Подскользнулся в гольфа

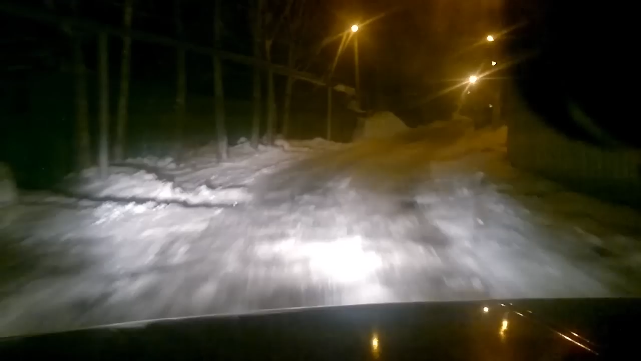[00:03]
Я прошлой зимой отсюда туда иной раз не мог уехать. Ой, чё приезжали? Опа! Чё, уехавшие? Ну да. Это чё?